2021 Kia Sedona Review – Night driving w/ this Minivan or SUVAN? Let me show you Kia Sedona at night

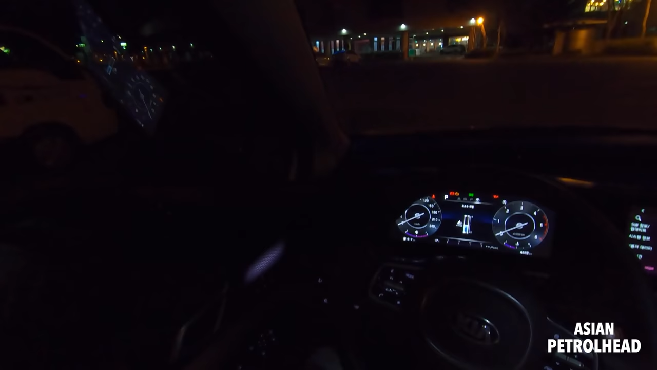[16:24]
so, we're gonna talk about visibility when we go out to the road, but, it actually, uh, has a very nice, uh,
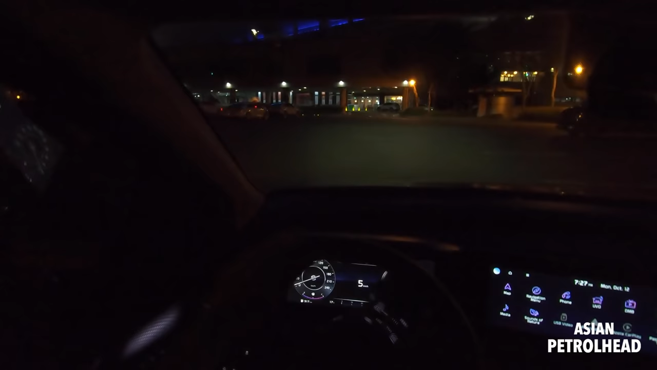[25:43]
so, the headlamp system is really bright, um, you know, some people ask me about the Elantra, this is a lot brighter, so, that's high beam, fog lamp, so, it's really bright, all right, guys, uh, now, let's go out and drive this car, let me just pay and see you guys soon, okay?
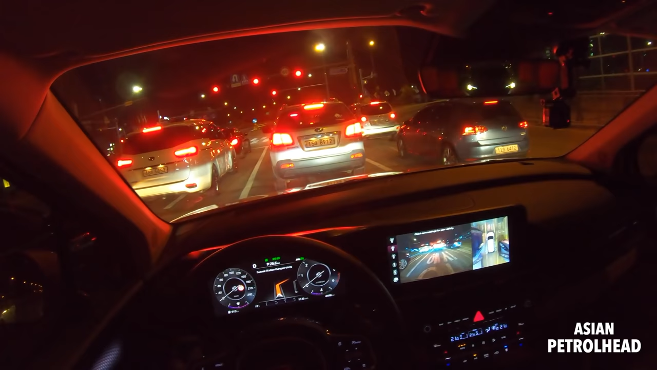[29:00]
large 12.3-inch gauge cluster, uh, so, yeah, I mean, it's also saying, you know, the speed limit on the left, it's a very nice screen. We also have air cleaning mode, so you can stay fresh. We also have two memory seats, okay, now let's drive this car. Second lane to the right. Let's pause. Navigation volume low, because it's gonna get a little bit fast, okay.
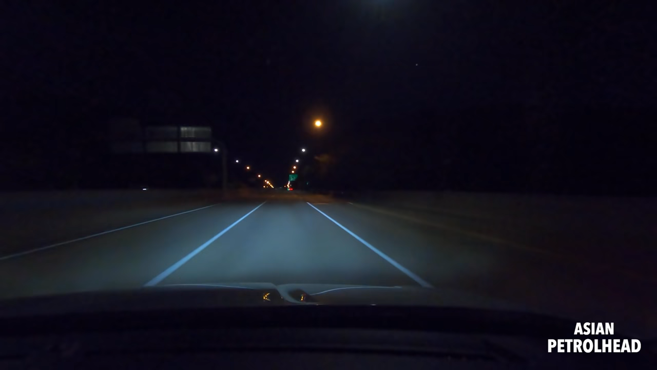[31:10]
brakes, yeah, brakes are effective, but it feels very heavy. This overall minivan feels heavy.
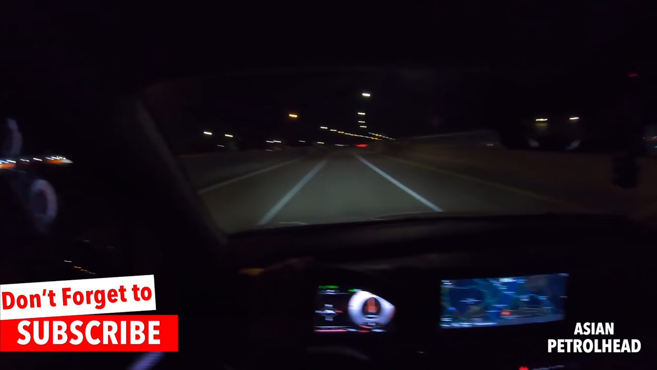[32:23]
Uh, I, I, I wouldn't say this is floaty, um, because when you do go, when you're driving fast and when you go over bumps, it's, it can feel a bit harsh. So, uh, but, uh, you know, it's, it holds the car very, um, so see, it can be a little bit bumpy time to time.
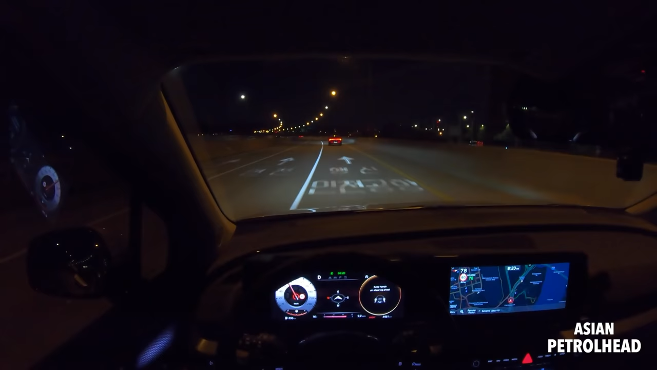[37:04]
Just pushing the car gently right to the center. Let's try one more time to the right. Oh, did you see that? Left? Okay, I went too far. Okay, so, did you just see that, uh, when, uh, when you do not have your hands on the steering wheel,